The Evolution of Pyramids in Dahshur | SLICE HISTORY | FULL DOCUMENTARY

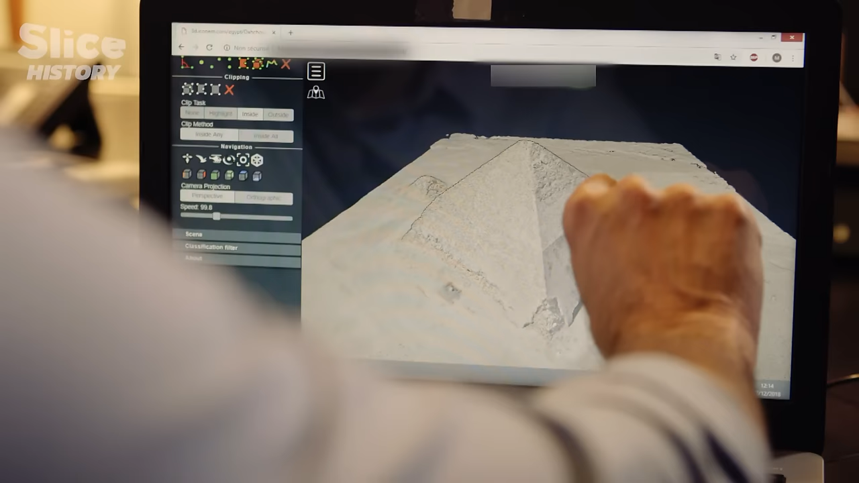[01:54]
really understand what happened these flaws right here we can see them clearly for the first time two pyramids with different shapes that puzzle Egyptologists
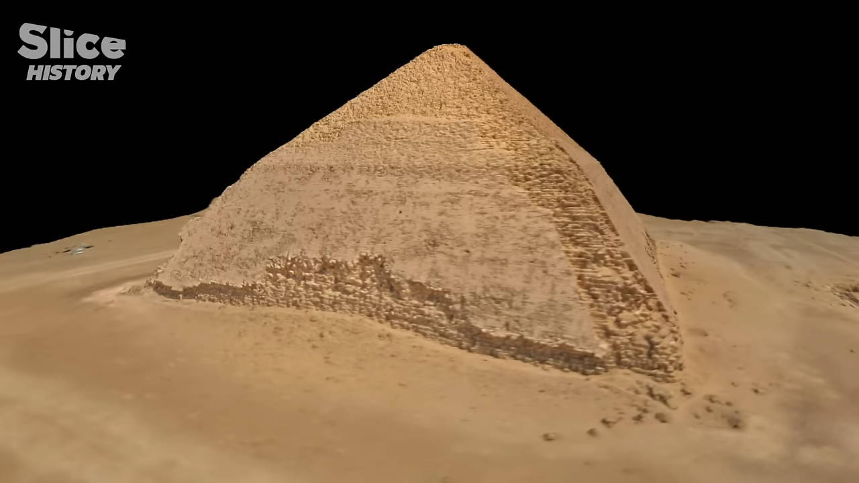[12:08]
so thanks to photogrammetry ancient egypt specialist frank meunier discovers construction flaws that are immediately obvious
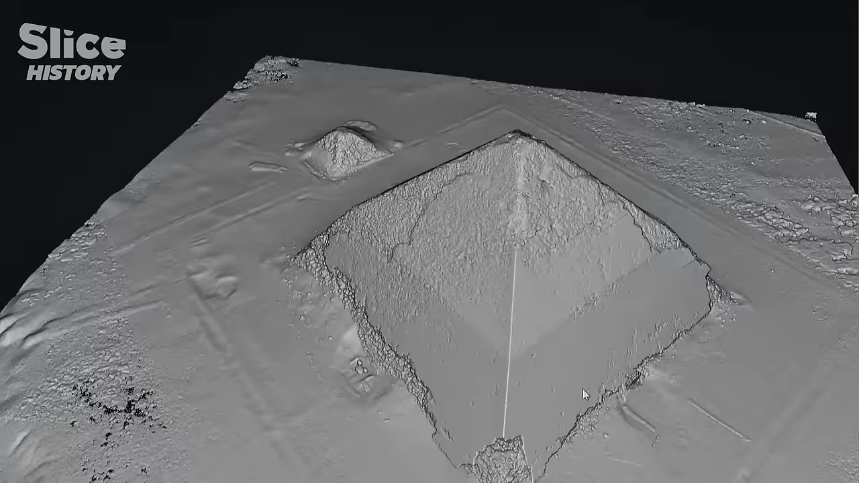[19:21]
so they clearly did a good job making sure the structure wouldn't collapse they actually understood that they didn't need the foundations to be perfectly flat for the structure to hold
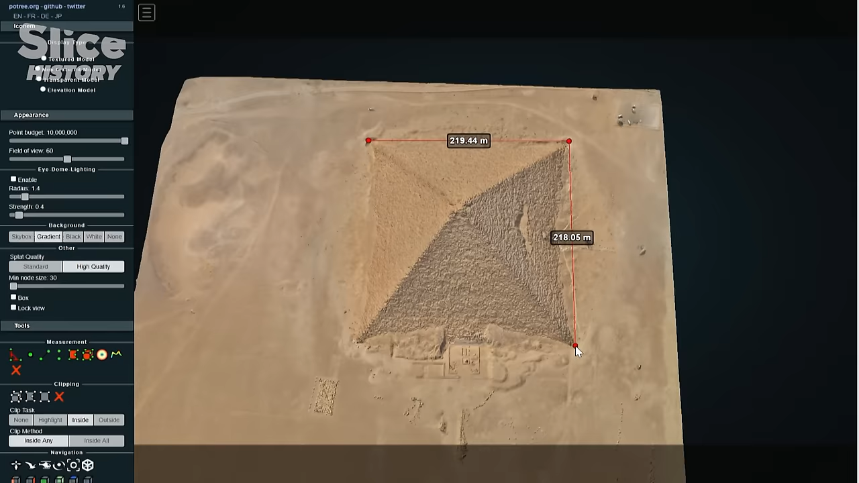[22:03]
this time there's a bigger and more stable square shaped base 290 meters long on each side
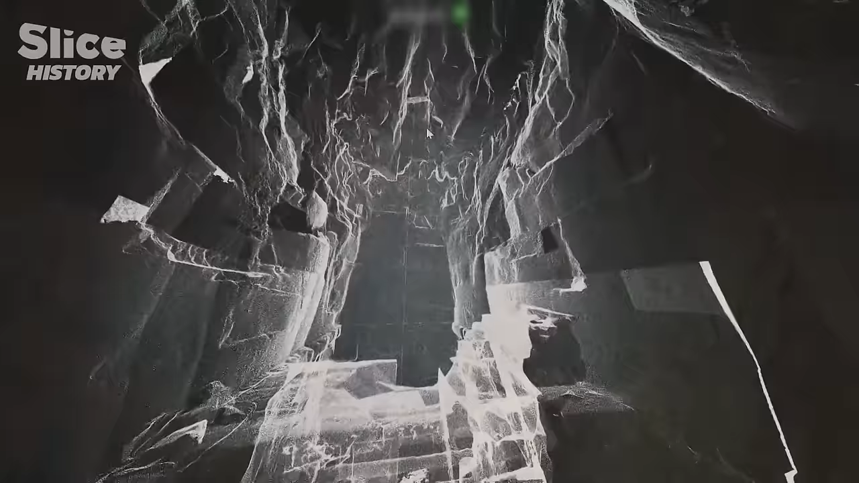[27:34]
The higher chamber is in bad shape.
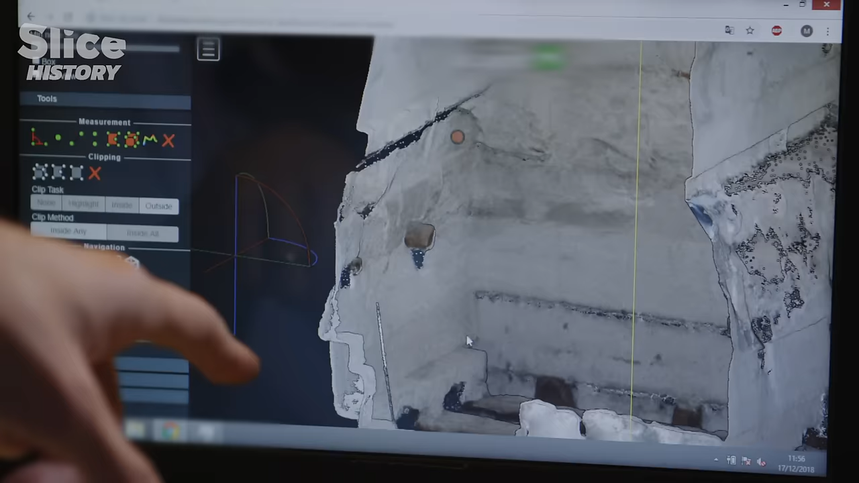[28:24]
We have cedar logs here, which had been cut by the Egyptians at the time. And so if these logs in these places were removed, then it's obvious that their function wasn't to strengthen the building, but rather to help the building process.
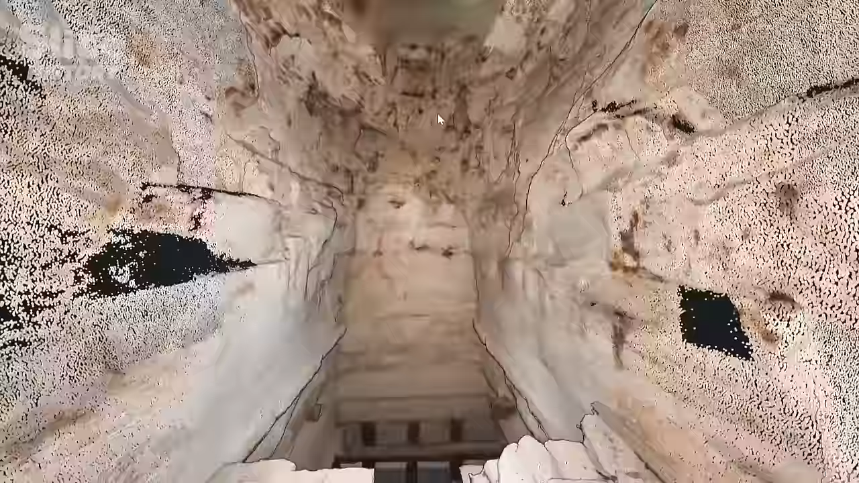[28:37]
Yet the damage in the burial chamber of the bent pyramid is obvious.
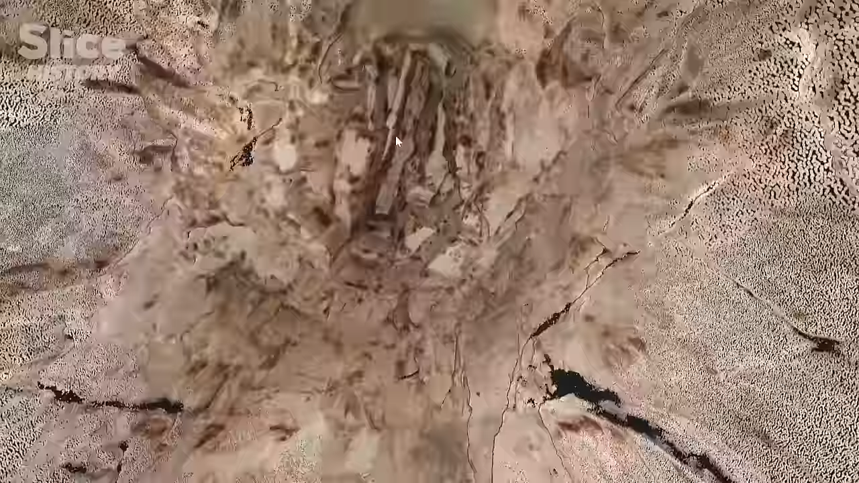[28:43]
Thanks to 3D images, it's possible to study the burial chamber like a radioscopy and
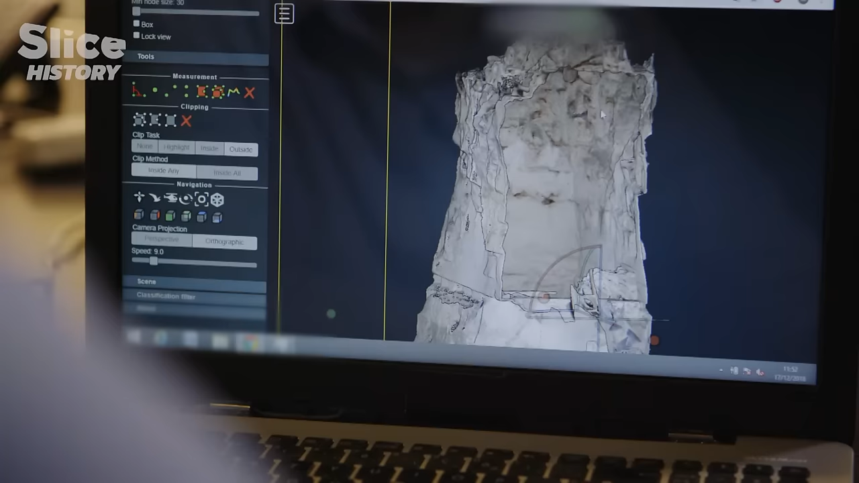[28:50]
determine whether such damage is solely due to a faulty construction. This new method of visualization allows researchers to uncover new elements.
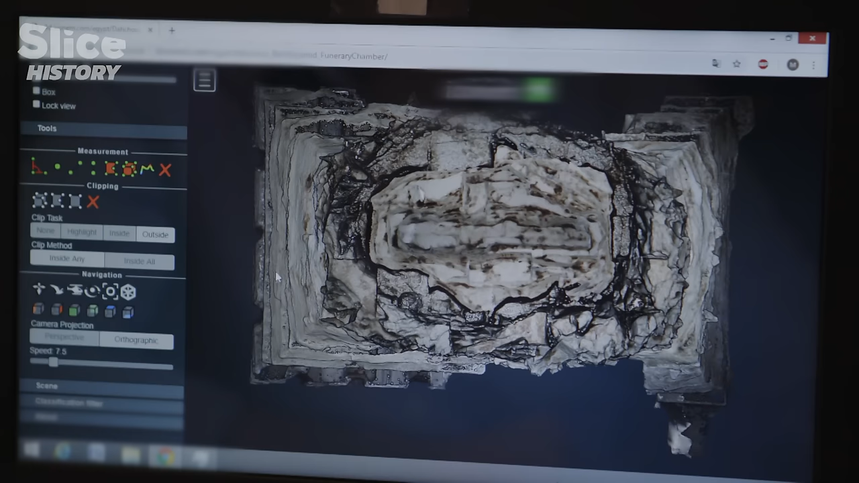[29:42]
We can see that the whole structure is trying to balance itself. Stones fall off, crack, and a dome appears. That's what happens in caves as well.
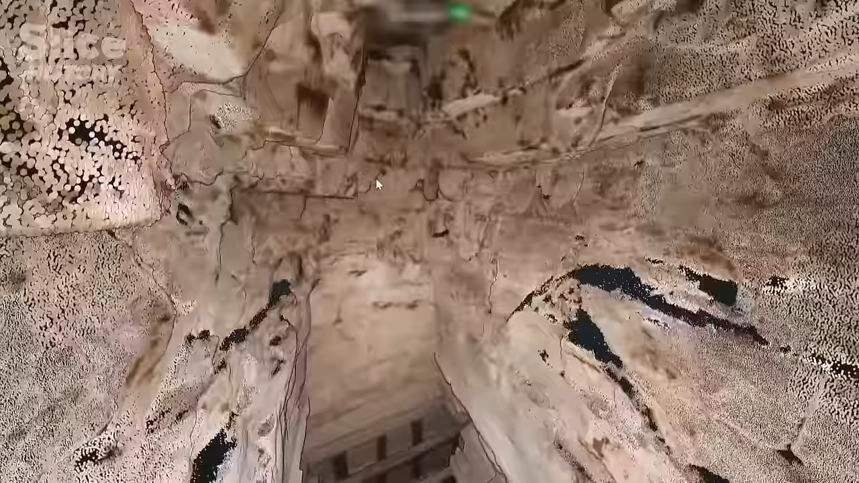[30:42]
There's a clear erosion of the limestone inside the burial chamber.
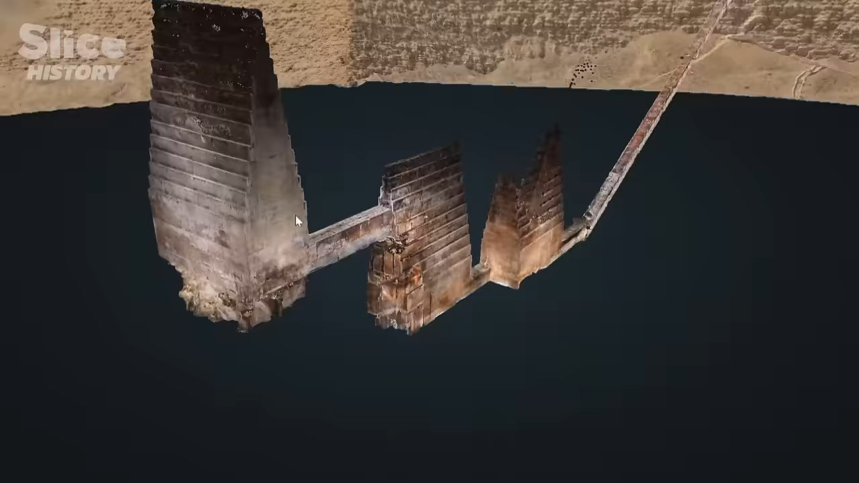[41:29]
In this corridor, for instance, one vital element usually found before burial chambers is missing—a portcullis.